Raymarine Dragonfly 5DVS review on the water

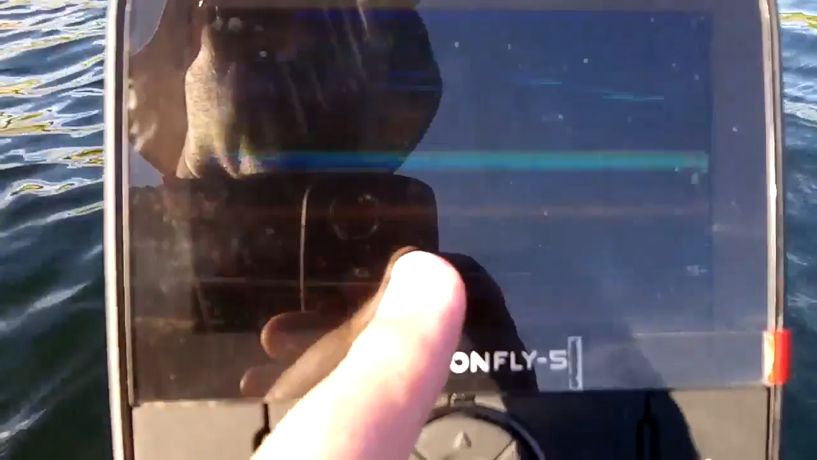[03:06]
And you can see both the down vision sonar, or down, yeah, the down vision sonar is what they're calling it.
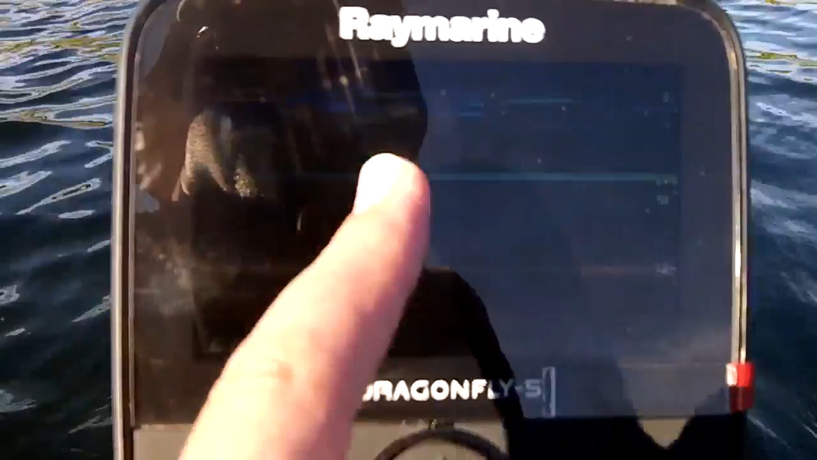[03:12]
And then this is the traditional sonar. You can see that there's fish here. Um, looks like there's fish right down on the bottom here at 18 feet.
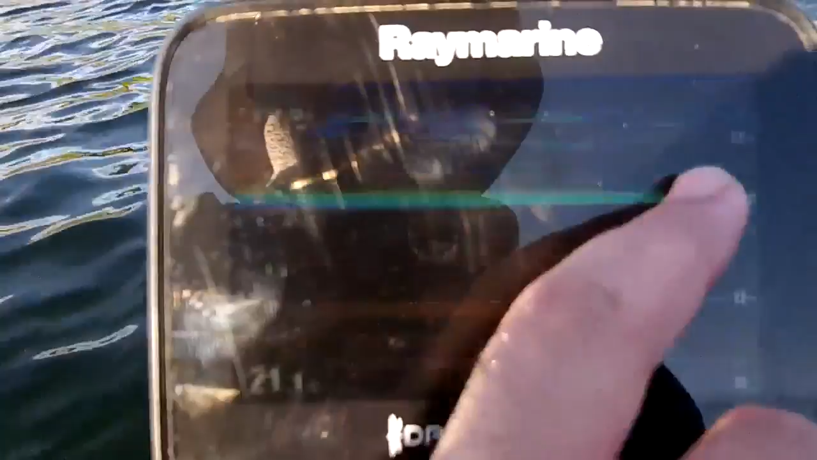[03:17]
It's 18.5 feet up here.
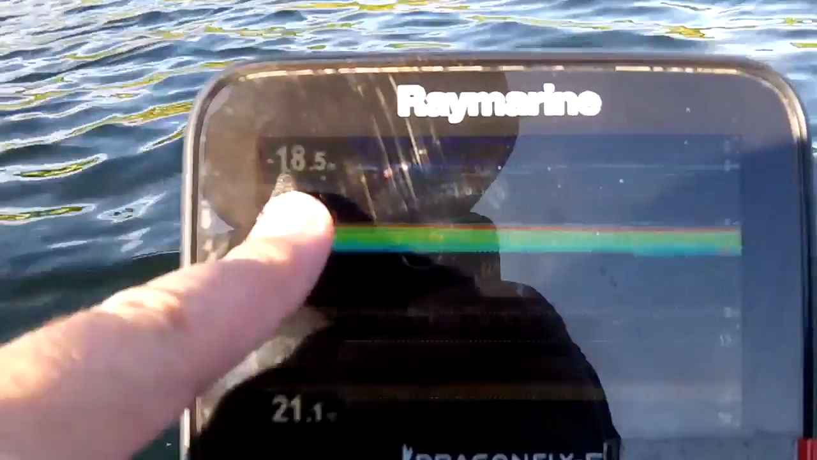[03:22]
And then you can see little arches here kind of happening.
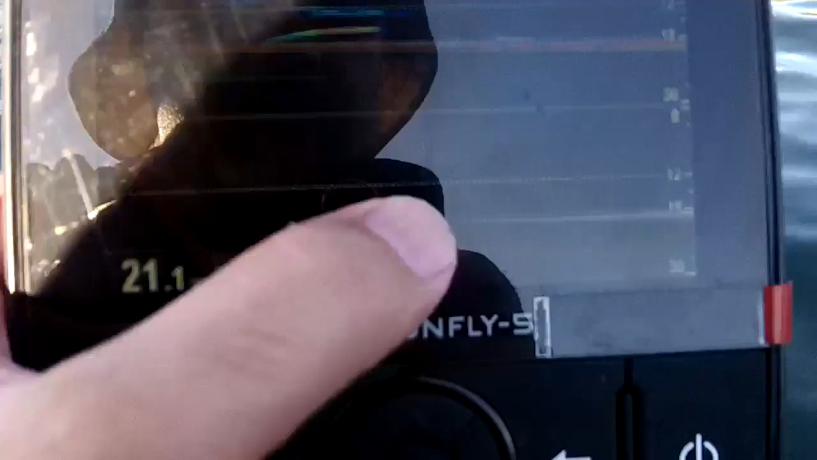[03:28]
Um, and you can kind of see, you can validate that on your down vision by seeing the little flex here.
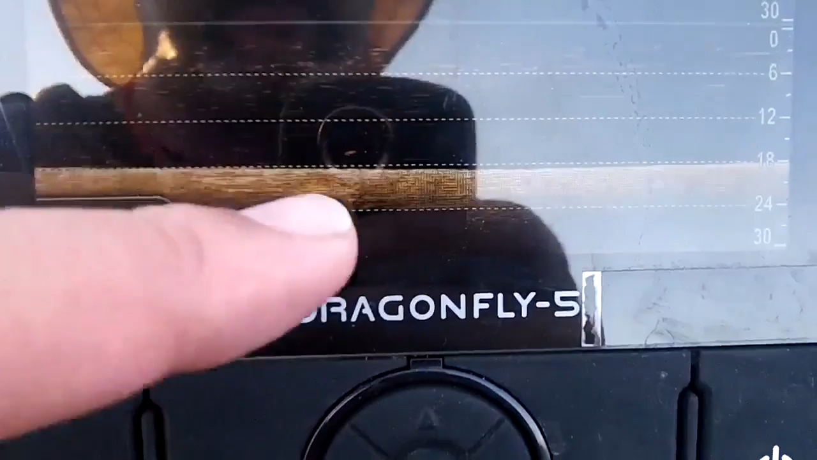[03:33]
So right away, right away, I'm seeing that there's fish right on the bottom of the finder. And it is very, like, well done.
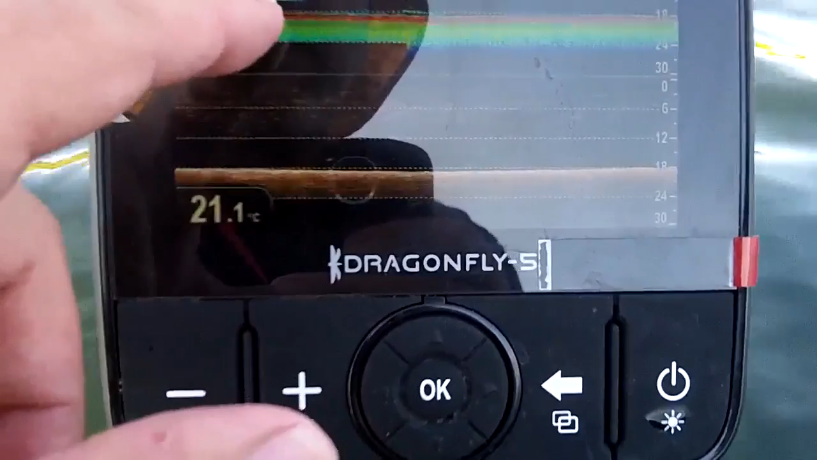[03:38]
On screen: water 21.1°C
Um, the arches are well formed. So the finder is definitely high definition.
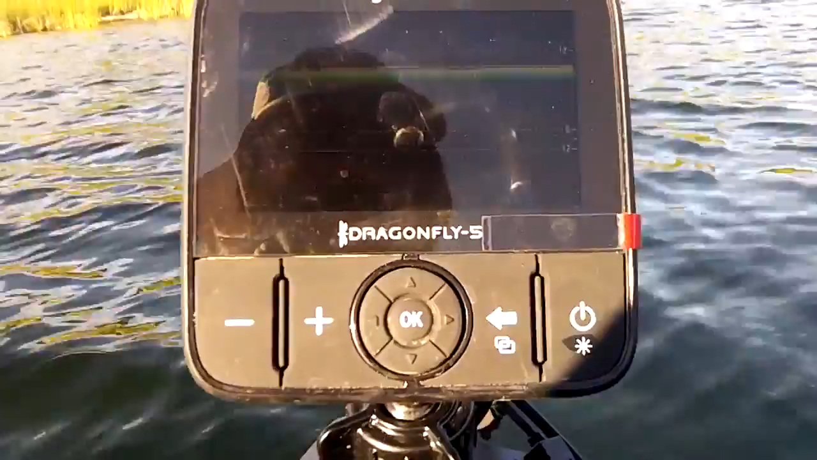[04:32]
And, uh, so you can zoom in to each one of the sonar, uh,
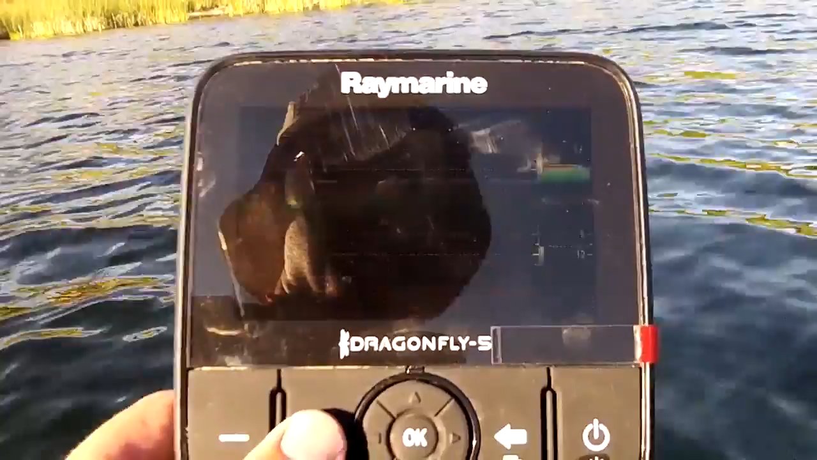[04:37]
you can zoom out and zoom in to see what's going on.
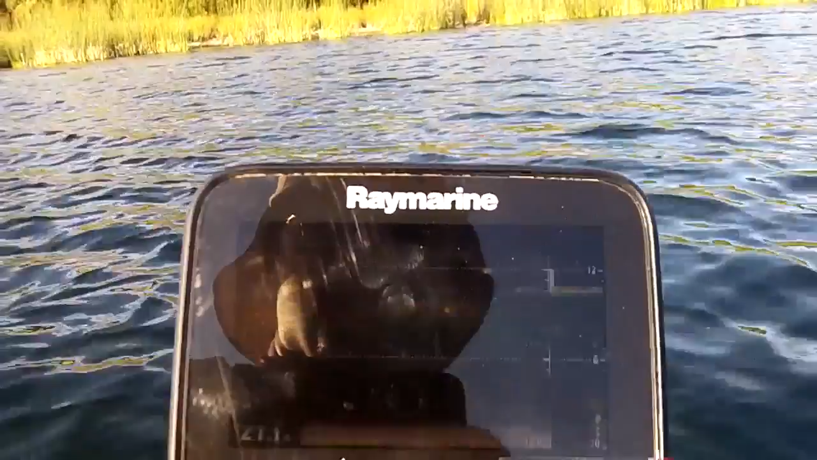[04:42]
If you like, you can see it zooming in using the plus and negative buttons.
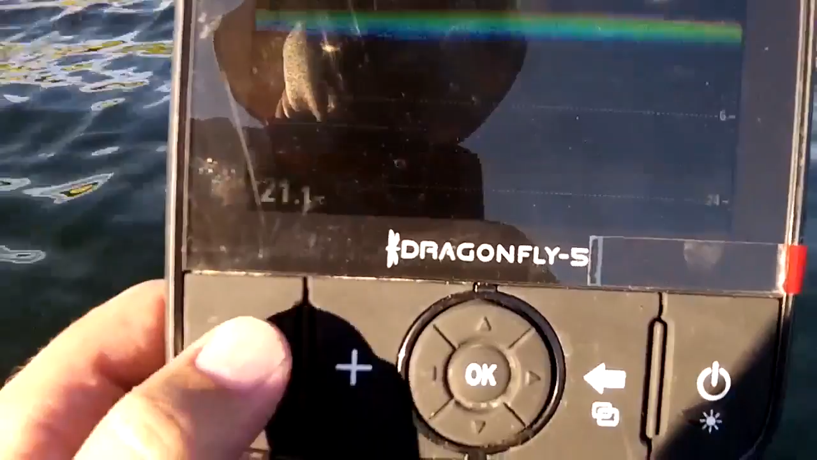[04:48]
And, uh, when you want to go into the settings of the unit, you hit OK.
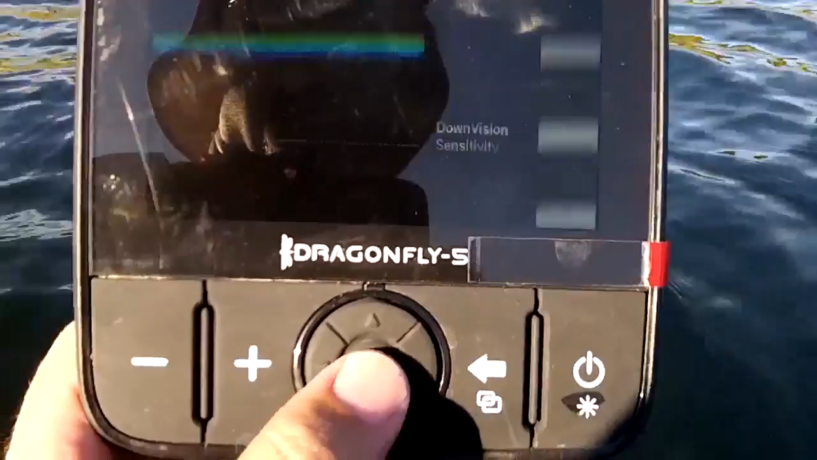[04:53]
And you can, you can fiddle around with your, your sensitivities and your range, your display options. You can change the colors in here. I've got it all set up.
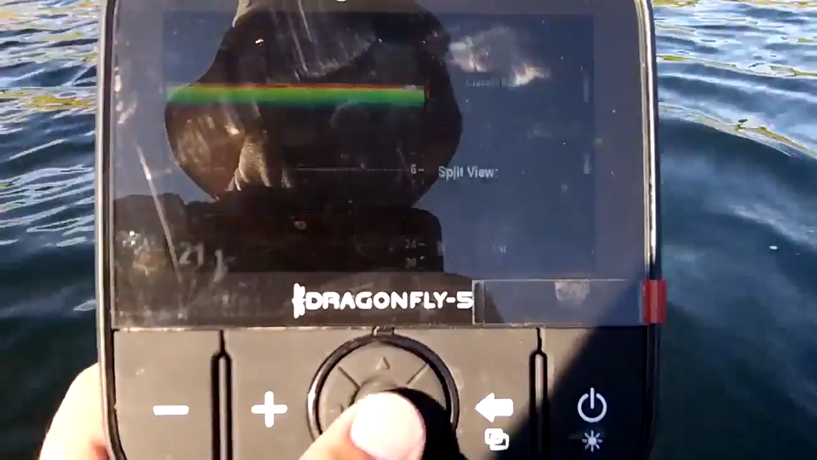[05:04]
So I don't want to go around changing everything, but the menu is fairly intuitive. It's a fairly easy to use.
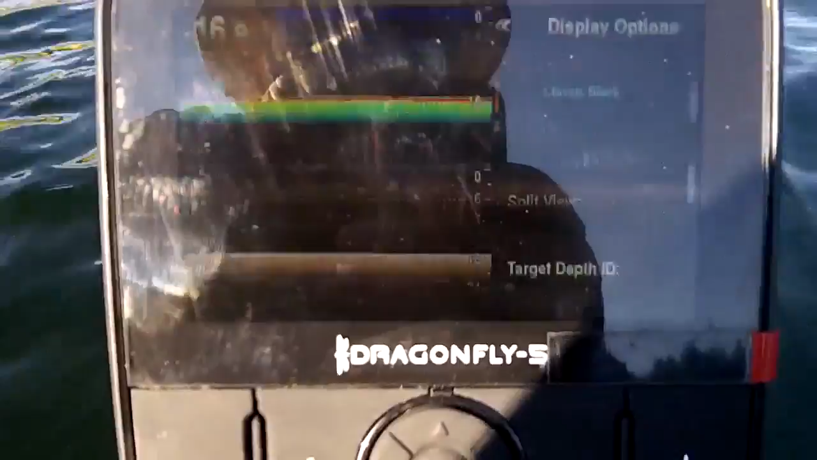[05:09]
Um, I don't think it'll scare anyone that's used, used, um, smartphones or computers.
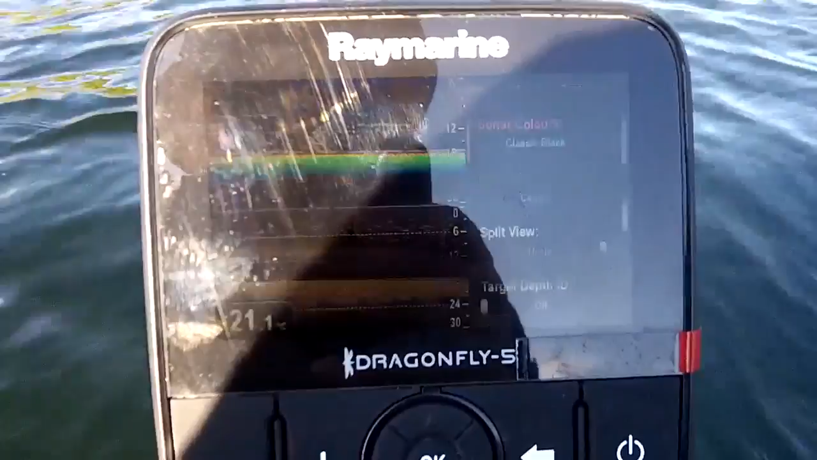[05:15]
And even if you haven't, it's still fairly, uh, intuitive and easy to use.
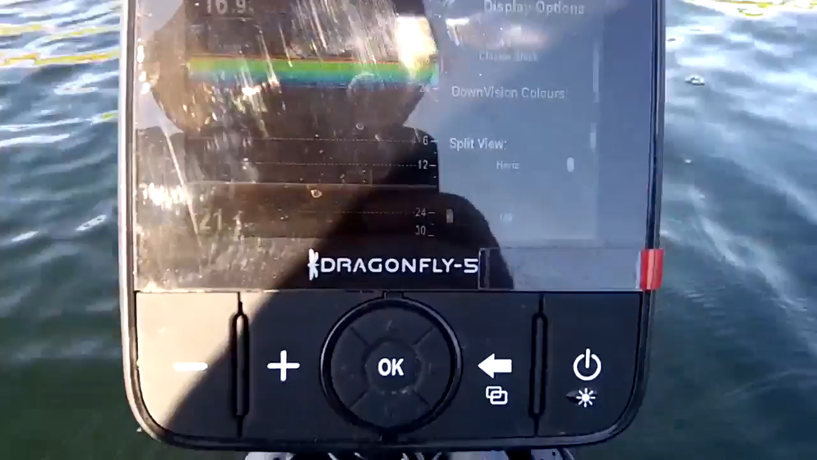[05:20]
And, uh, I was saying before they've got this sort of like ram ball set up the way they've done it so you can, you know, like swivel it around all over the place.